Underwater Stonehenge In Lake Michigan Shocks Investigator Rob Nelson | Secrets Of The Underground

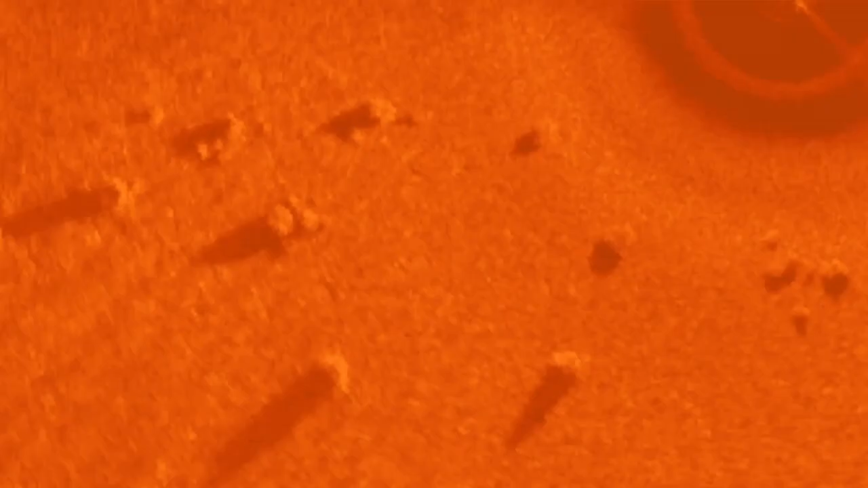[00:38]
But the origin of these stones in Lake Michigan is less obvious. While they do seem to form a perfect geometric shape, they aren't stacked or connected in the same way.
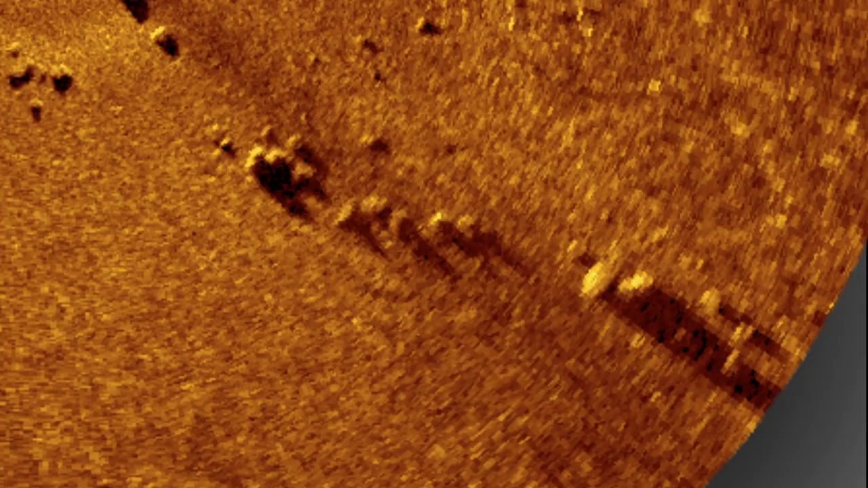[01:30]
We had no idea what it was, other than it didn't look to be natural.
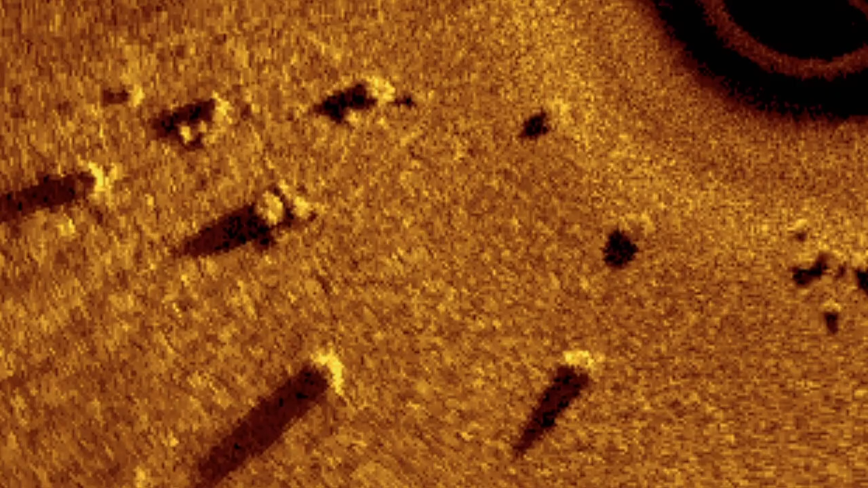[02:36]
It's unlikely an ancient civilization would have dropped six stones into such a perfect arrangement from boats on the surface.